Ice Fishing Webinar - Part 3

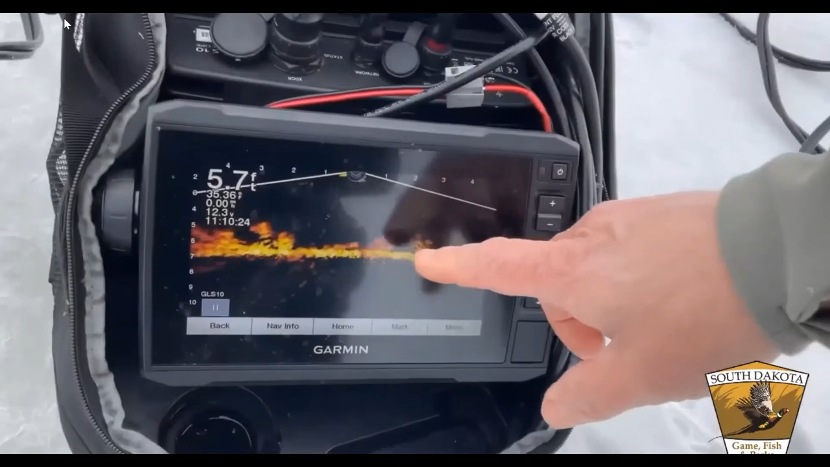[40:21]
On screen: depth 5.7 ft
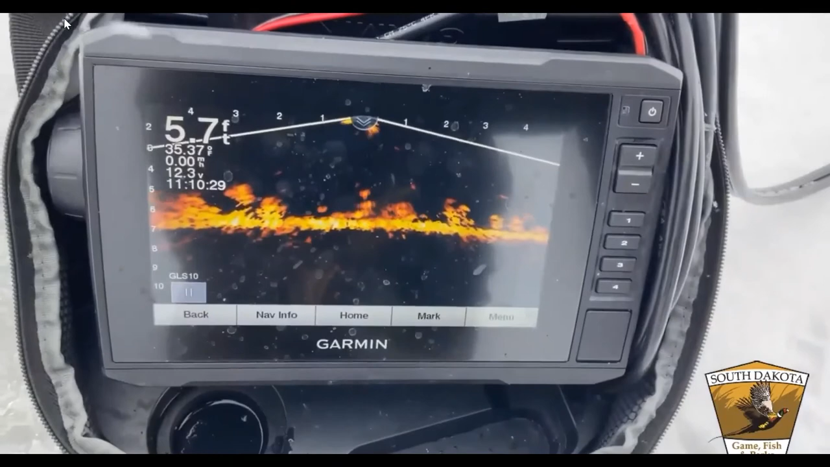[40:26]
On screen: depth 5.7 ft
um yep you can see fish coming right to the bait right now you can see the clouds coming right off the bottom you can see how those fish are reacting they're coming right up to it um so in a second blaze should and one thing i really want to bring attention to this i know we're taking lots of screenshots of the panoptics and what's going on there but i think one thing that i really learned from this is how the fish are reacting to a lure that's being dropped down in front of them so that's why i wanted to show this those little clouds that you see and my
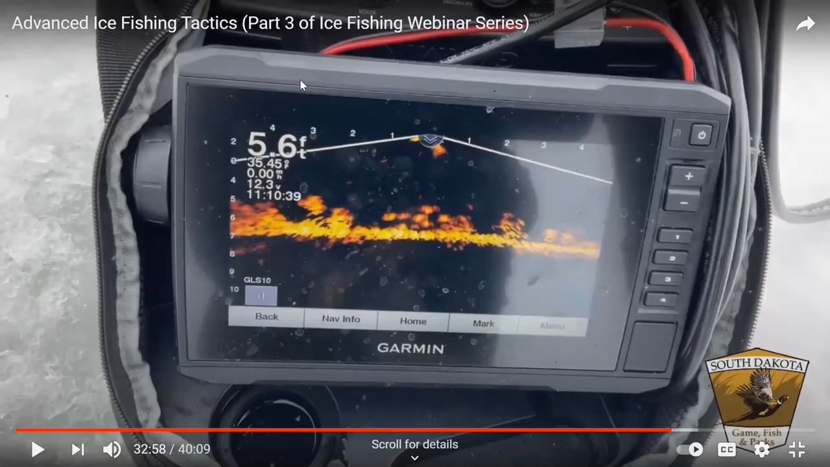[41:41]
On screen: depth 5.6 ft
if they're not there that they you give them a little bit of time and they're going to move on in and if they don't move on in within 5 10 15 minutes it's probably time to move on and that's that's what we did uh this day on the water probably have a fish on if you catch this one but just an incredible tool
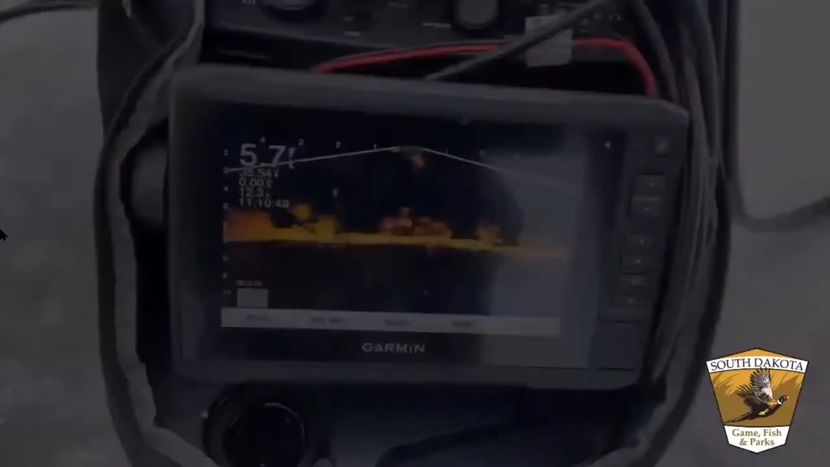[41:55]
oh didn't see that fish dart right across there there's yeah
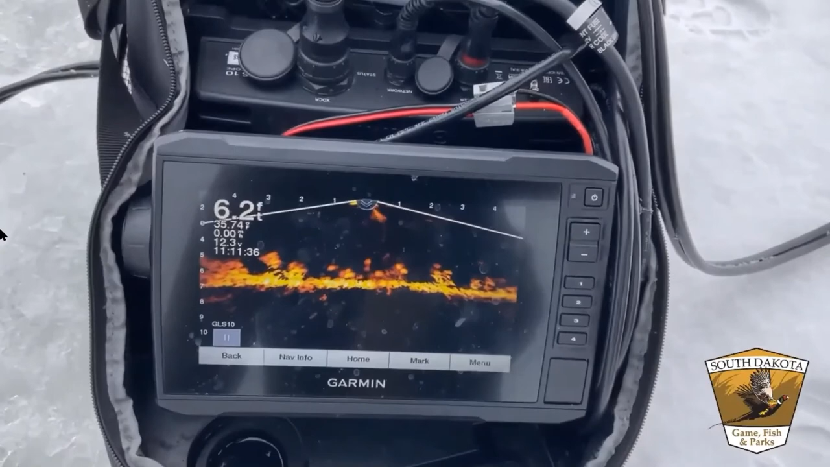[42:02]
On screen: depth 6.2 ft
so there's the jig you can see the fish right on the bottom and you'll actually
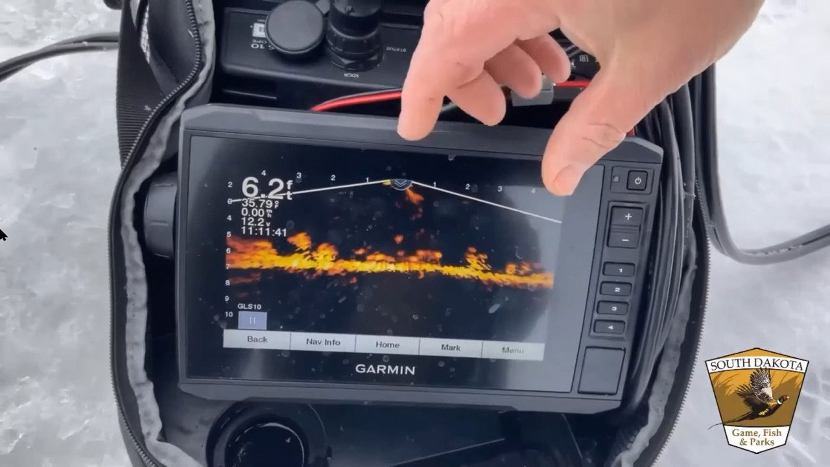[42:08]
a minute ago they just came right up to that jig he just missed one there they're reacting to it again they're coming closer to the jig you should have a bite in just a second
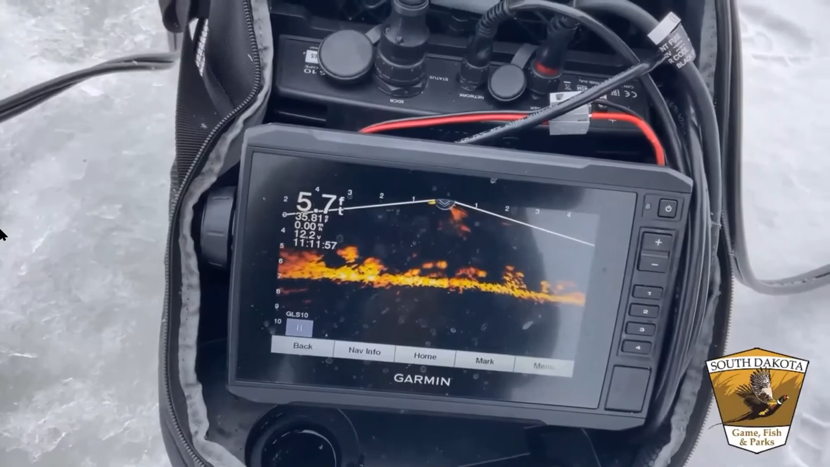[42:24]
On screen: depth 5.7 ft
maybe sometimes it could be a little picky but the key is with these units we know the fish are there
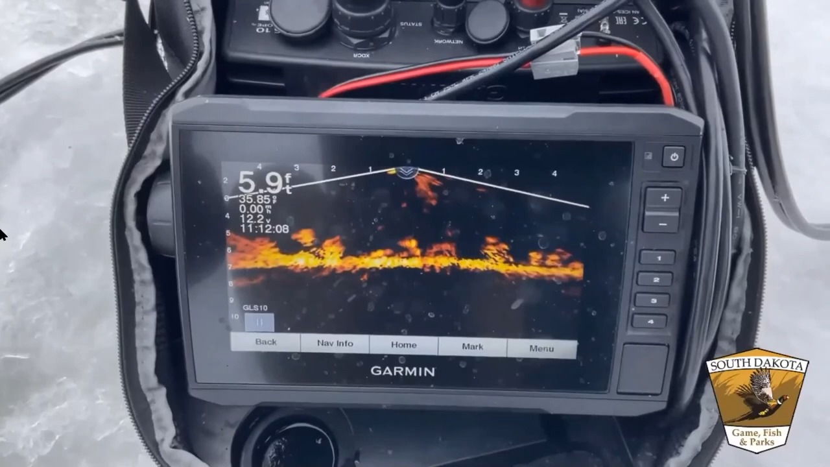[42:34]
On screen: depth 5.9 ft
and now it's just trying to try some different jigs and see what we can do here that is a heavy hole too I can't feel it I can see it
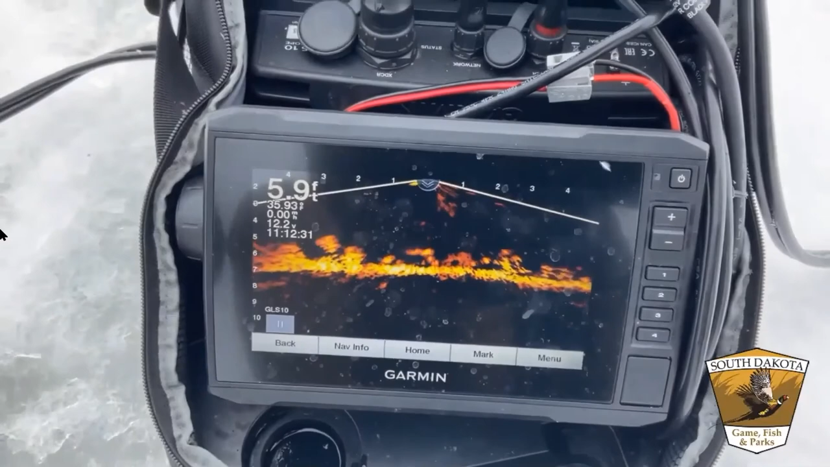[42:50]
On screen: depth 5.9 ft
but that one just hammered it a perfect example of in the previous
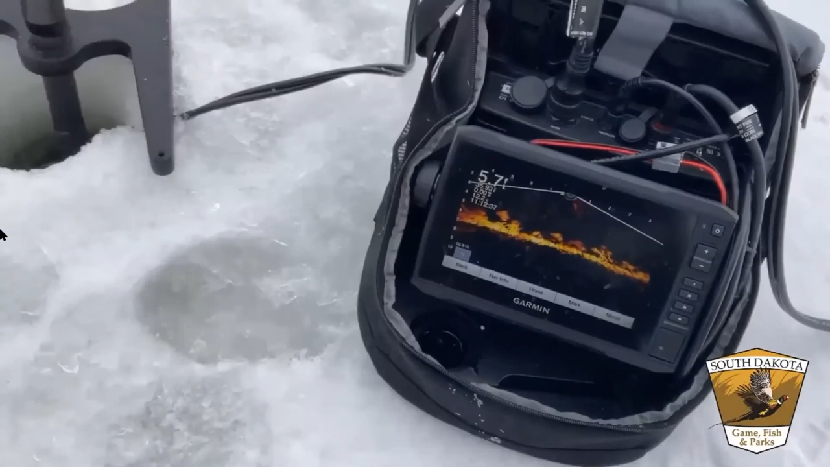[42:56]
section having the right rod set up instead of a $15 combo right
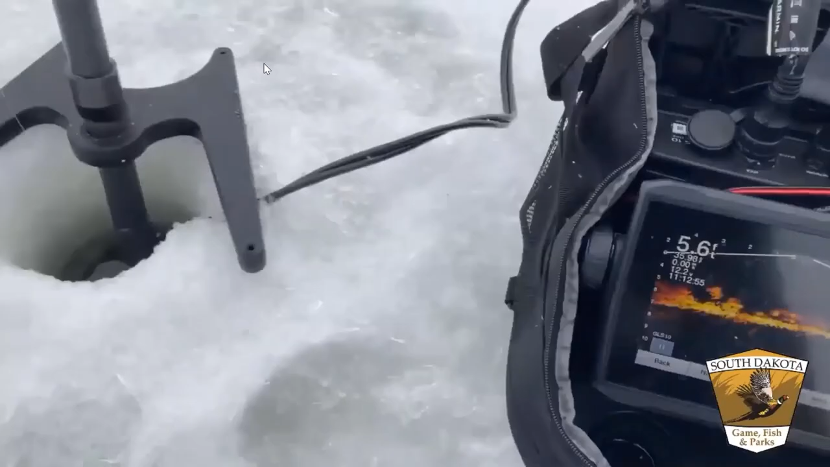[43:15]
bite so depending on the species that you're
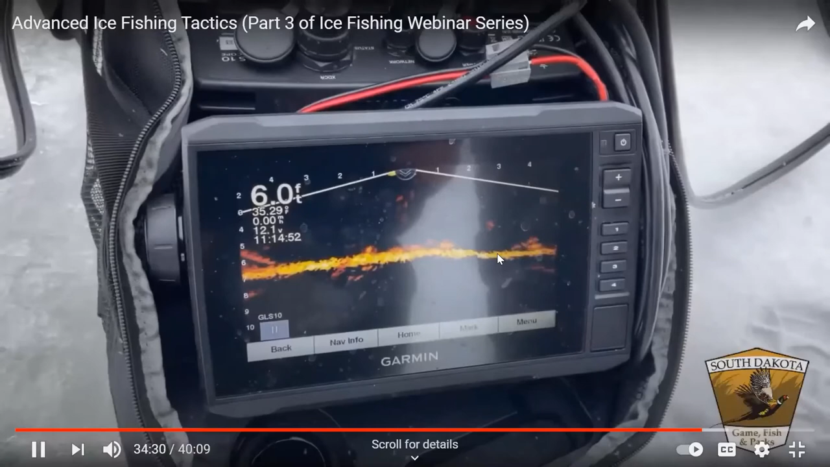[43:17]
On screen: depth 6.0 ft
fishing bluegills a lot of times will suspend in the mid column so if you did not
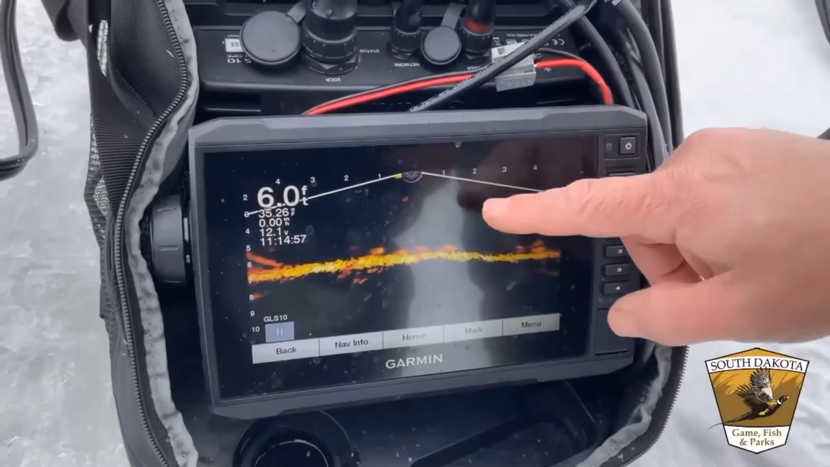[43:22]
On screen: depth 6.0 ft
know that you could be fishing off the bottom and not be aware where the fish are in the water column so this does make it a lot easier to know what depth you should be fishing at
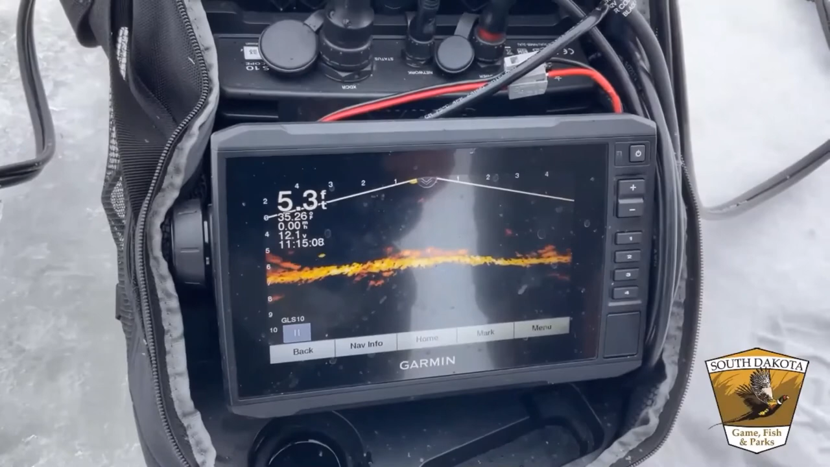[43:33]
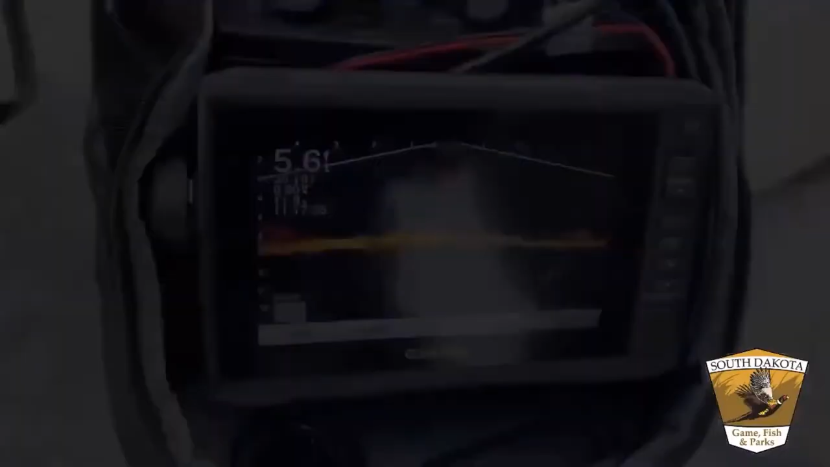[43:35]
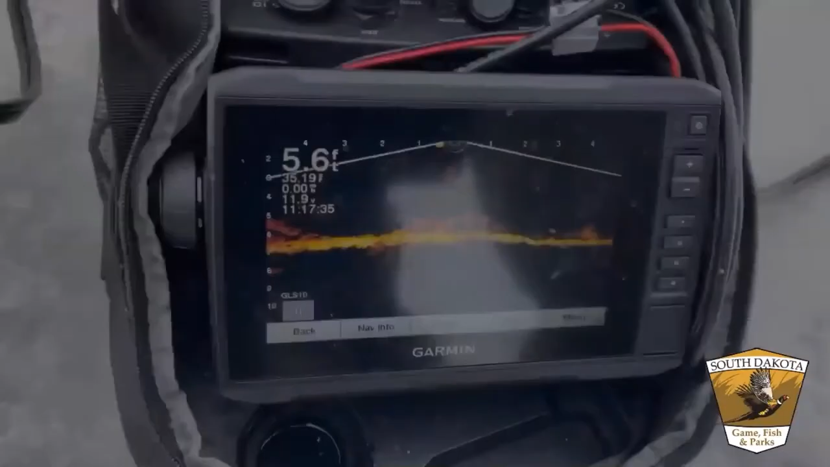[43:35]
but same concept with the flasher yep same concept exactly I mean both are gonna do the
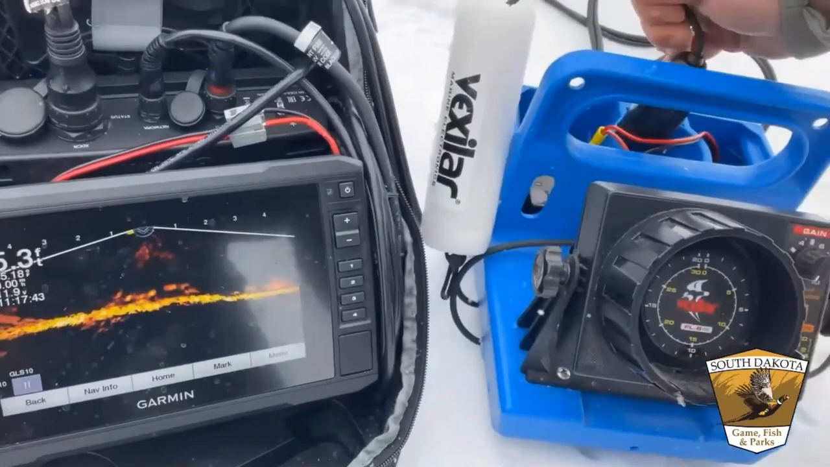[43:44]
same thing that gives you a little bit more detail at the bottom the flasher basically gives you a straight down shot of your water column so you can actually see those fish coming up to the jig and it's gonna work just as effectively
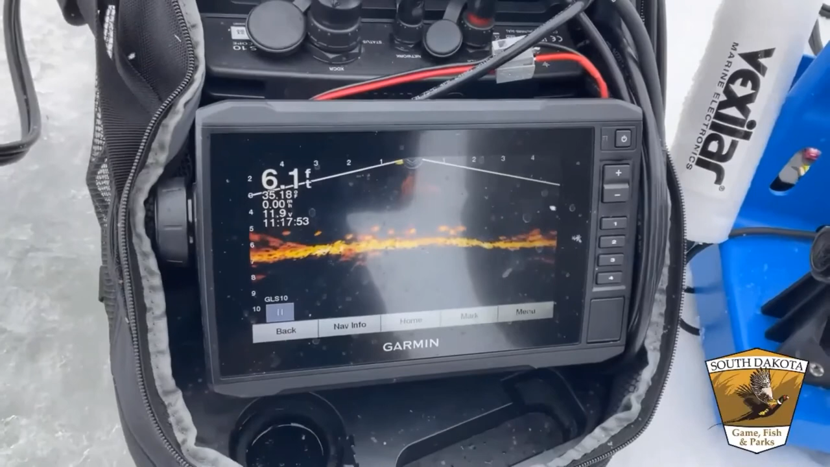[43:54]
On screen: depth 6.1 ft
so the big difference this particular unit $280 $2,800 so there's a big investment and there's some other units like